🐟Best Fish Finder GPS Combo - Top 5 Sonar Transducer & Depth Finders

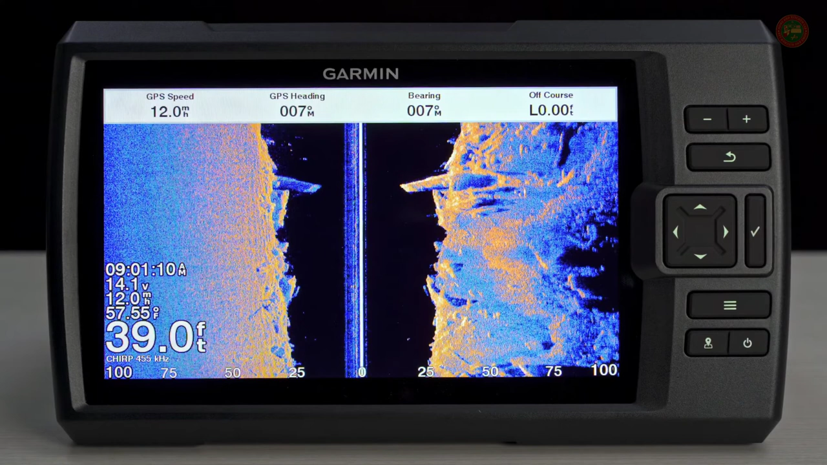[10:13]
On screen: depth 39.0 ft, speed 12.0 mph
Not only will you see what's directly below your vessel, but you'll see what lies off to each side, making it even harder for the fish to hide. And speaking of making it harder for the fish to hide, the Striker Vivid series includes 5 new color palettes, including Lava, Rusted Steel, Caribbean, Ice Blue, and Aqua.
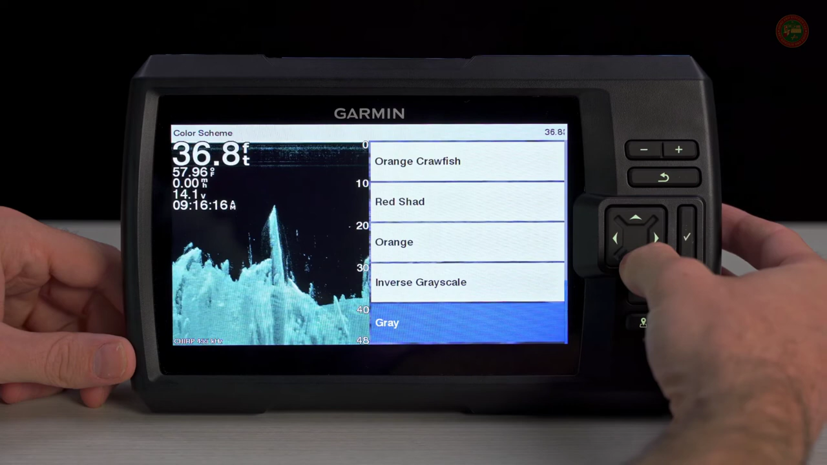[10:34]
On screen: depth 36.8 ft
These new Vivid colors make it even easier to distinguish fish and structure, helping you to catch more fish. But we didn't stop there. Some of the advanced sonar features we added to the Striker Vivid series
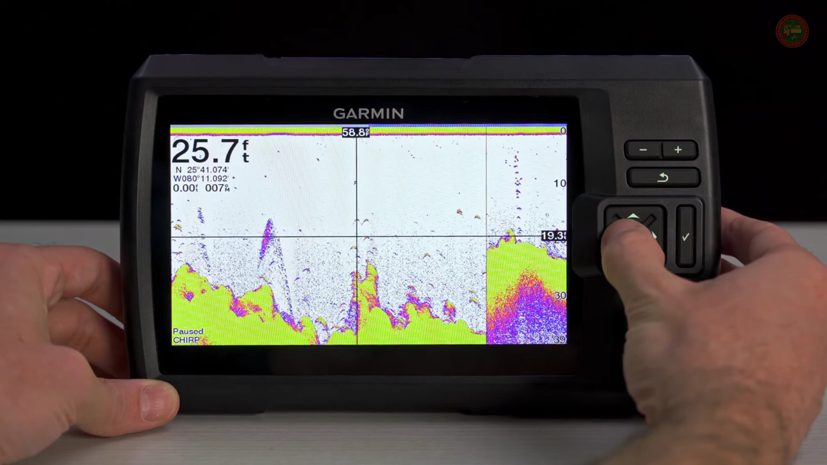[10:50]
On screen: depth 25.7 ft
include the ability to rewind the sonar screen to view recent structure you might have missed, as well as A-scope.